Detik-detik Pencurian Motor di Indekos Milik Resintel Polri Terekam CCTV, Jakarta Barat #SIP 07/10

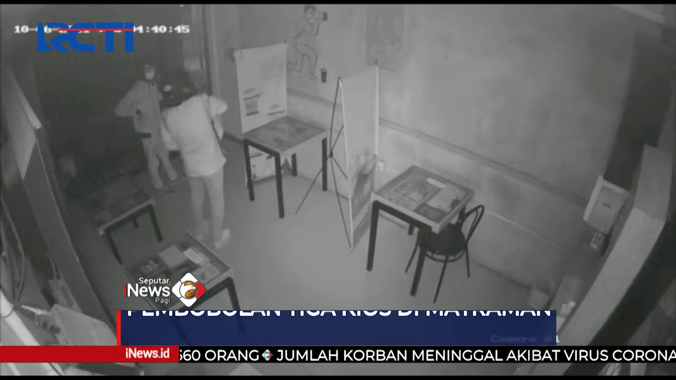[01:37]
dua pelaku berupaya merusak kunci rolling door kios menggunakan linggis di Jalan Utan Kayu Raya, Matraman Jakarta Timur.
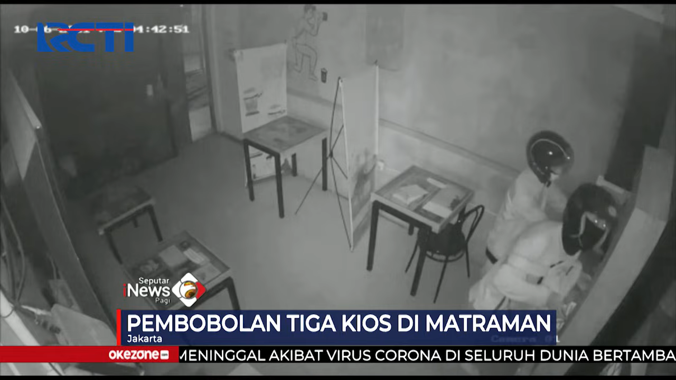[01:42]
Keduanya beraksi di tiga kios sekaligus saat ditinggal pemiliknya.